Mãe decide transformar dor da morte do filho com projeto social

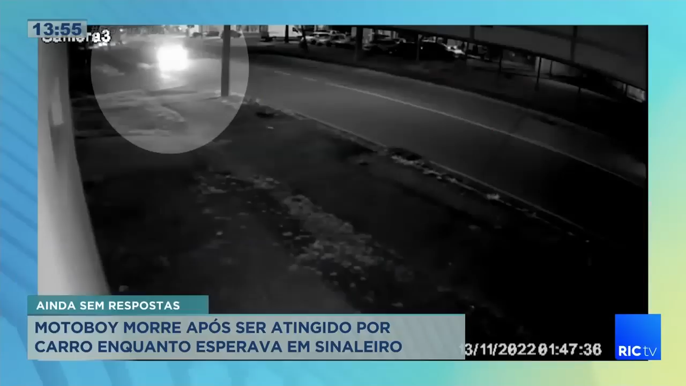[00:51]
Mas naquele 13 de novembro, ele trabalhava até tarde para tentar alcançar esse objetivo. Mas todos os planos foram interrompidos por um motorista que atingiu Luan parado no sinal.